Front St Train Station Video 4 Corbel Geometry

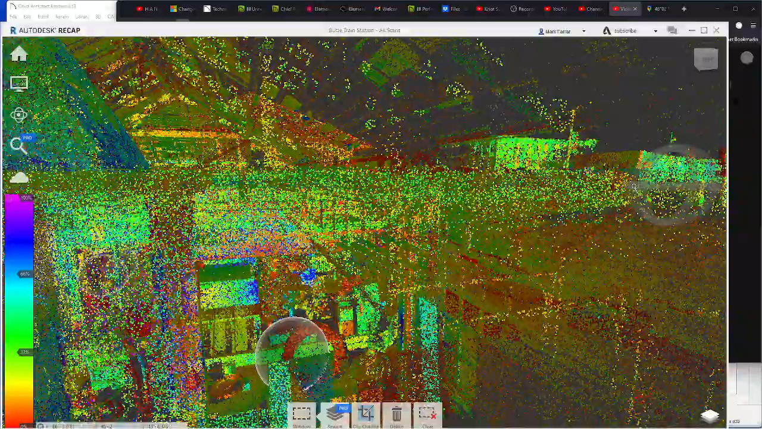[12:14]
I'm going to play around in here. Nope, I see those red dots. They're coming. I just got some zooming to go.
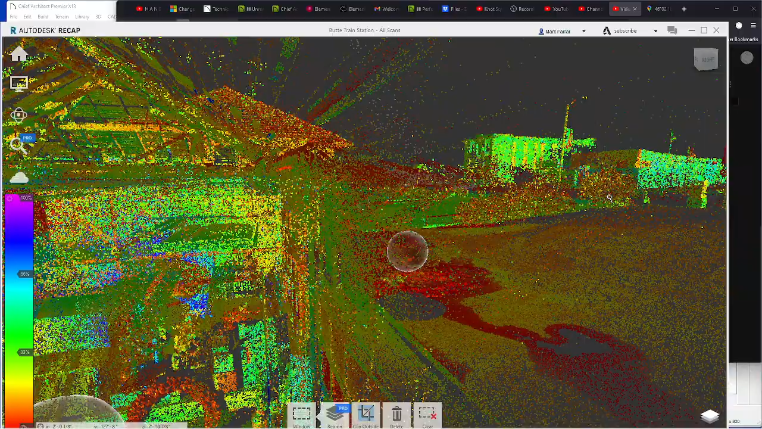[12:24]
I'm scrolling out, and this thing's so big, it's taking a little time.
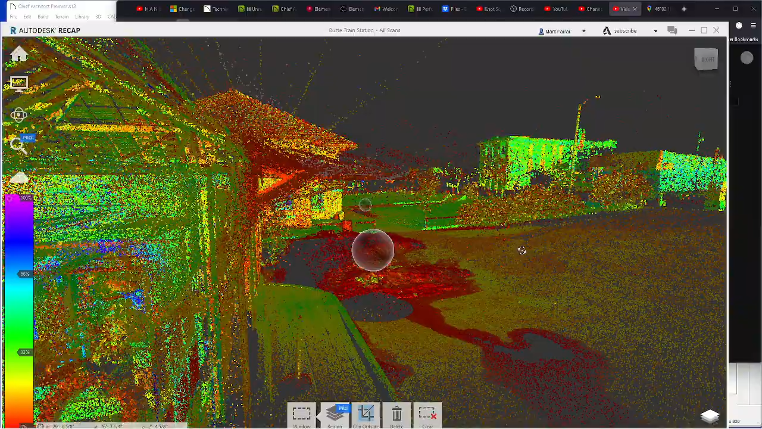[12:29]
Just trying from the other side to see if I can see anything different than I could from one side to another.
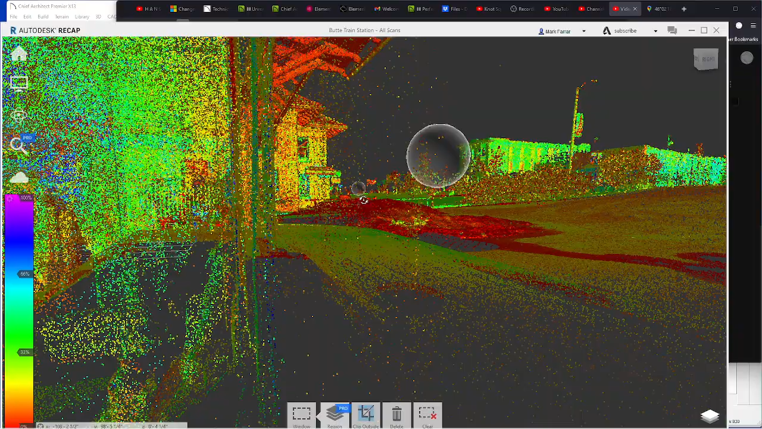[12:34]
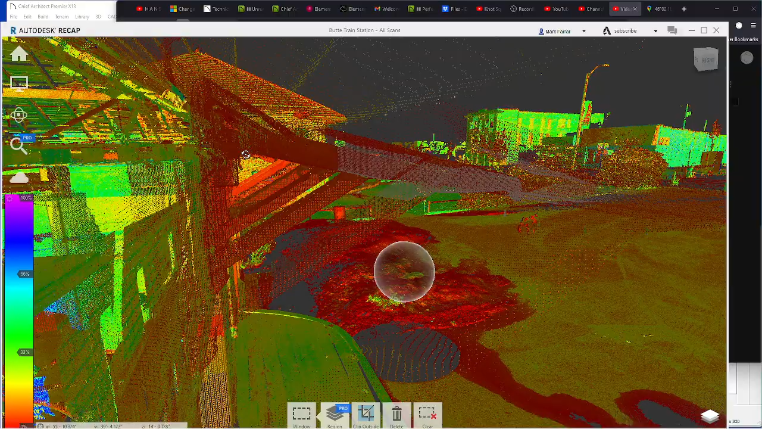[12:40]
Not there. Let's go to the next one. Oh, went too far.
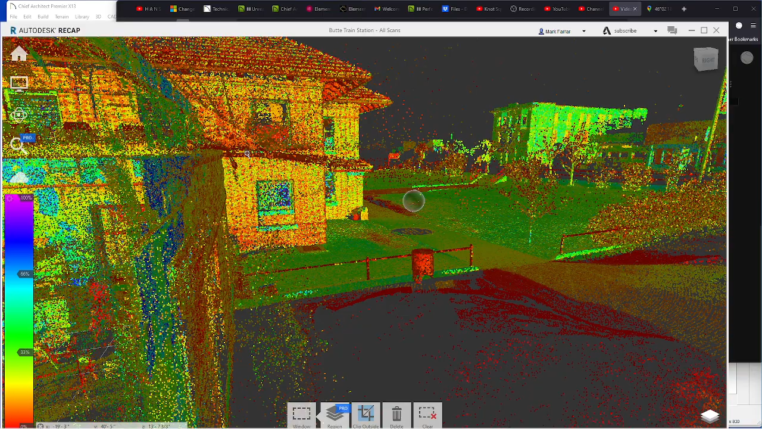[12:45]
Oh, I went up, I think.
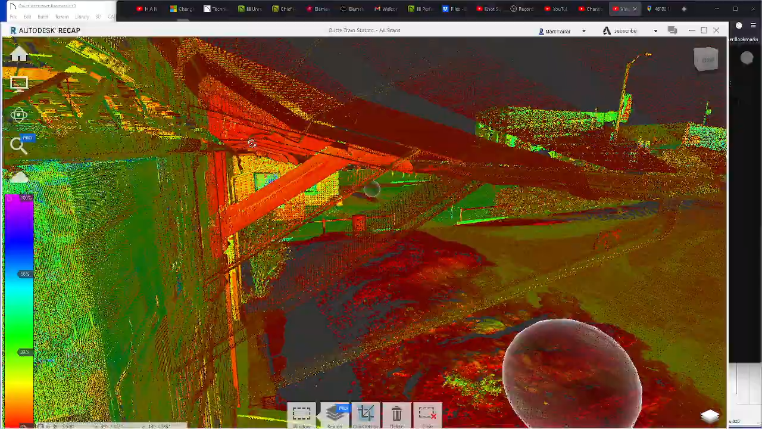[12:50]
Boy, there is a lot of kind of like variation in the way that these were done, huh?
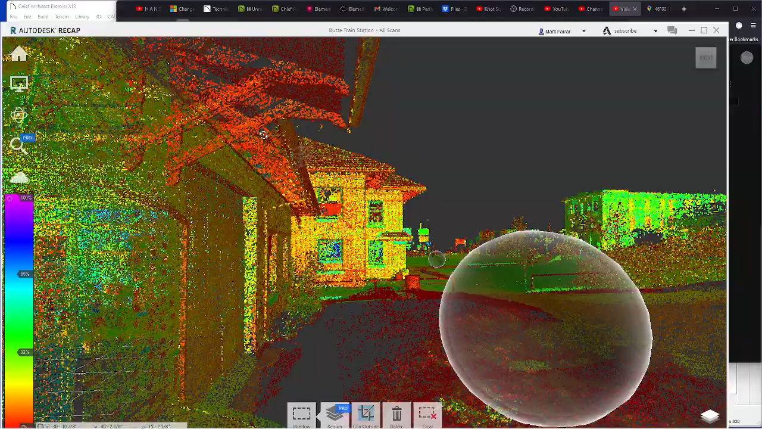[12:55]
That one looks the same.
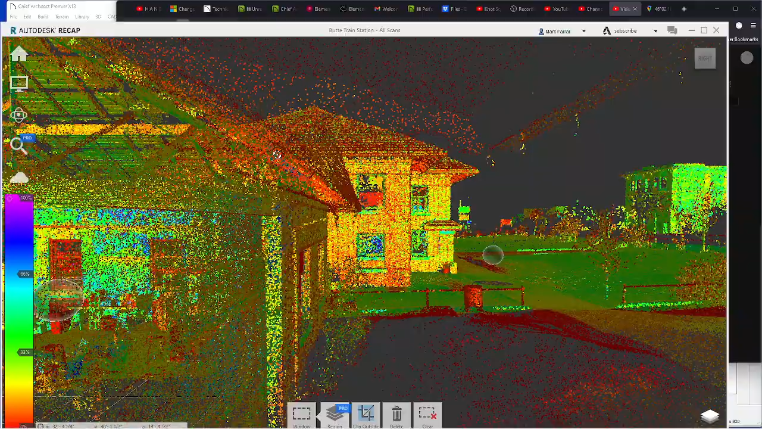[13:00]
That's got a, oh, this is where the roof transitions. That's what I'm seeing.
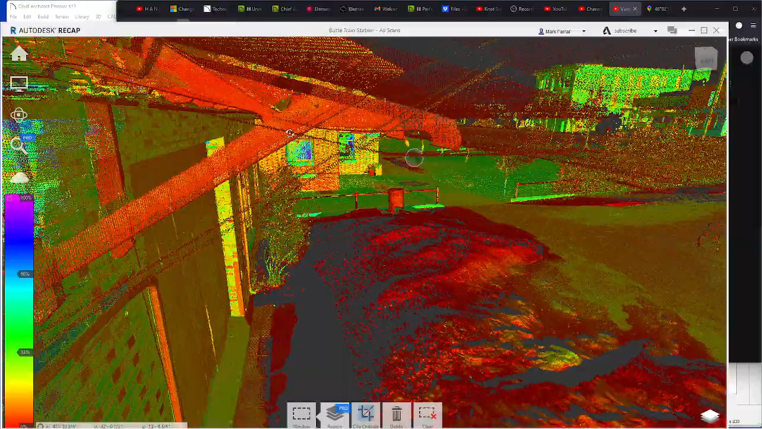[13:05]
I am seeing the short roof versus the long.
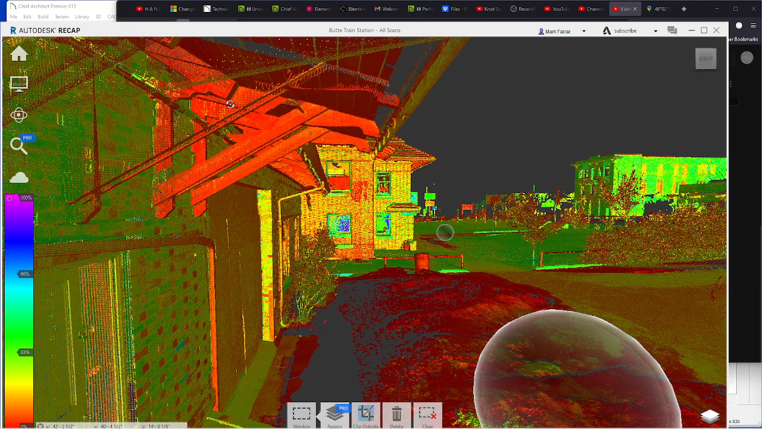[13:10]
But then what is this guy right there? What is that? Why is that one? Is that just the middle portion?
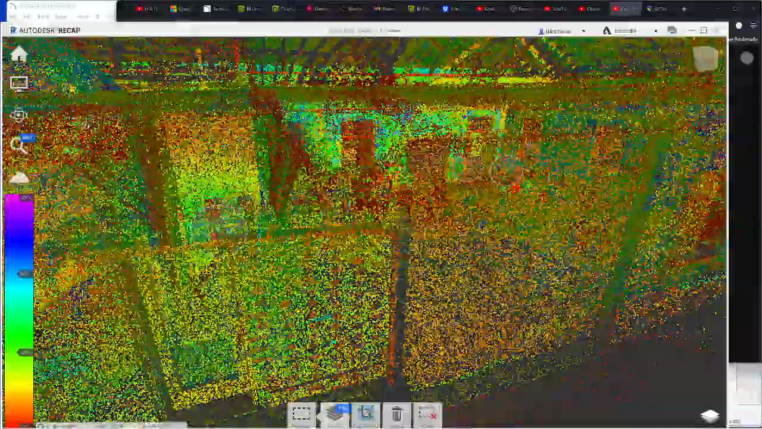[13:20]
It looks like it's off to the side. So this one has two. This one has one. Probably because it's close to the door. I don't know.
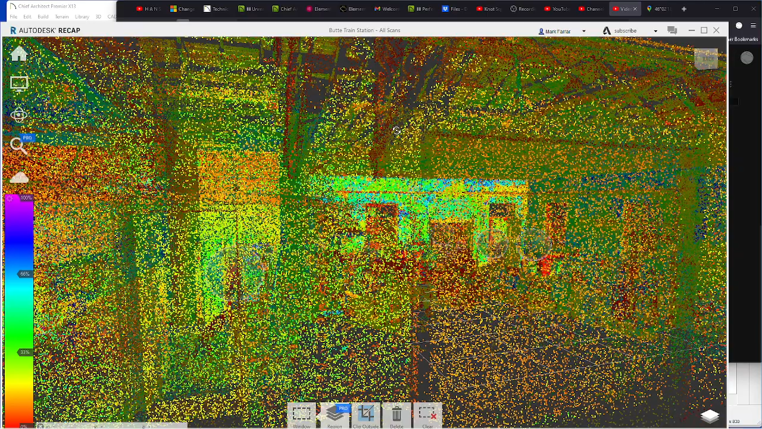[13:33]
Oh, it's at the edge of the roof.
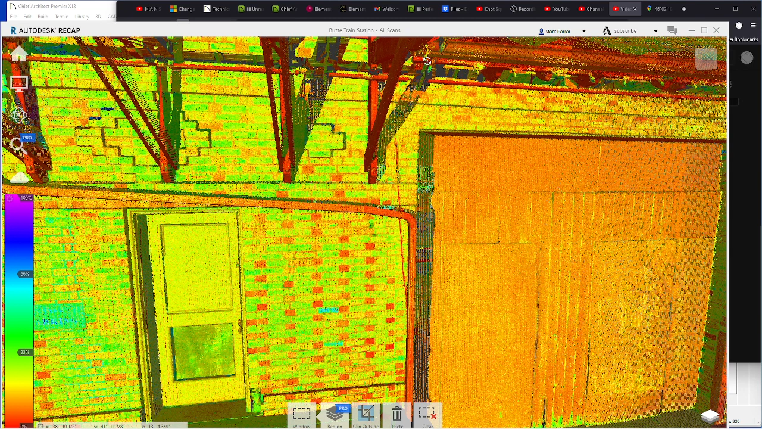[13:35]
So it only got one 45 degree stabilizing element to it.
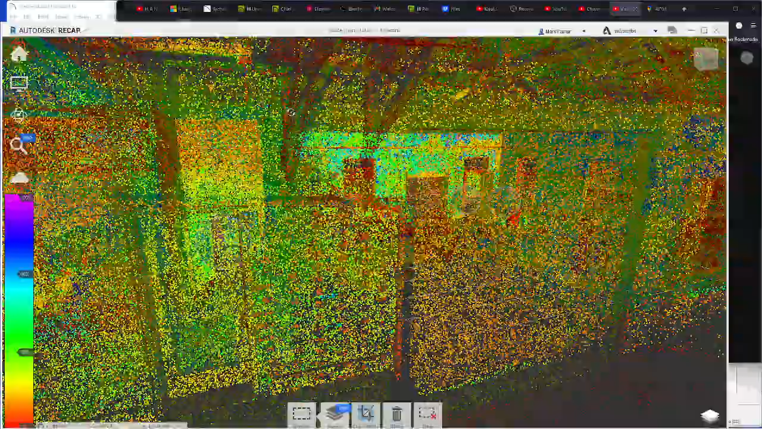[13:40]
So.
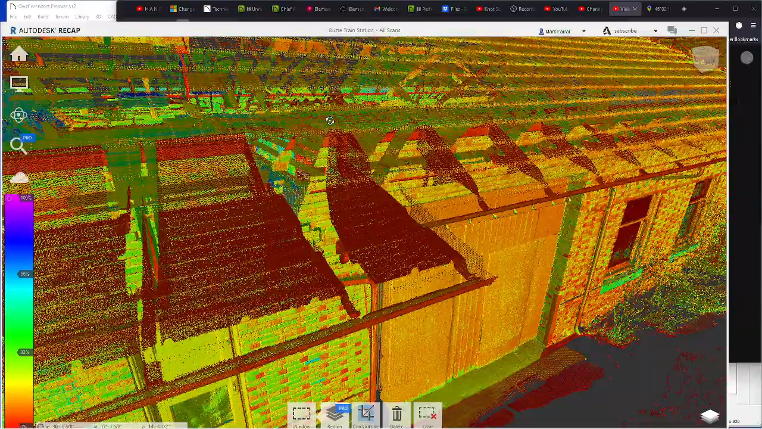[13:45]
Not sure. Now I'm too close.
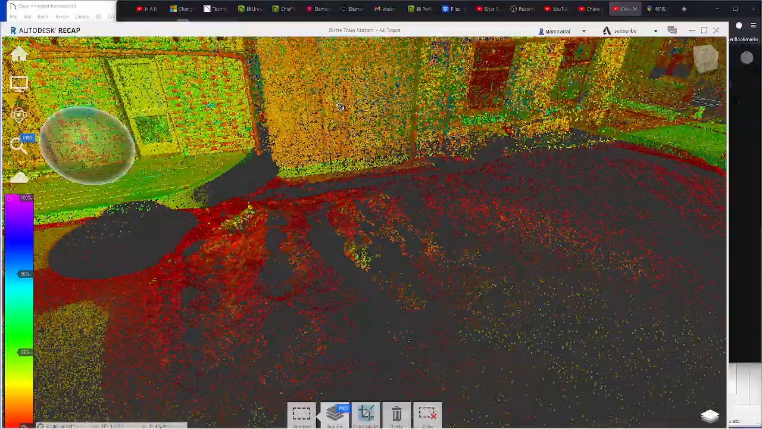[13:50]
I can't see what I'm looking at. Let's get back down in there.
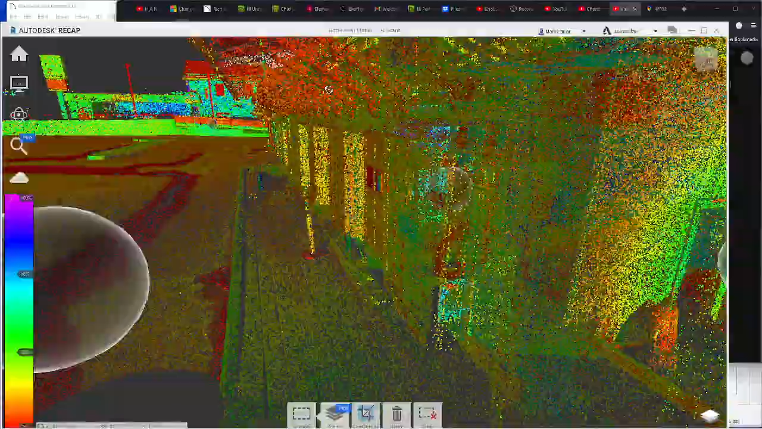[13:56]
We'll figure this out.
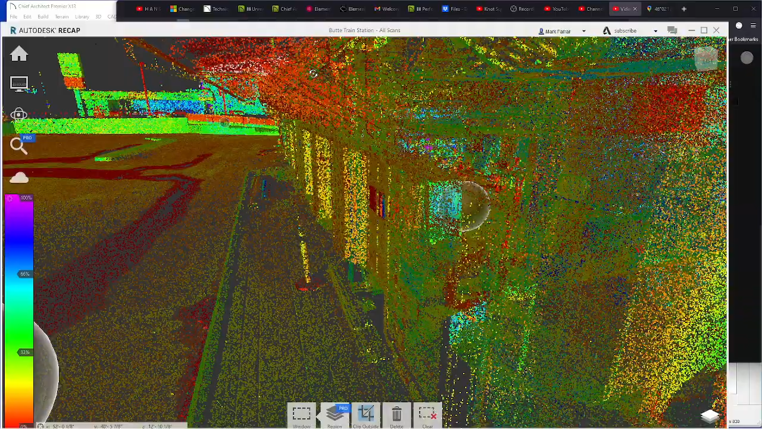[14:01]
I'm just right now trying to get a little education on what I'm looking at.
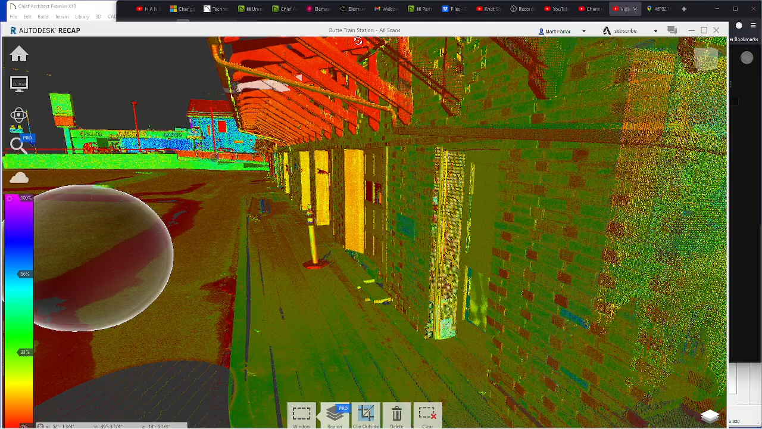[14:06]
That's the long one. So these are straight, perfectly straight piece of lumber. So that's that guy there. Oh, sorry. I'm not switching monitors for you. That's this guy right here.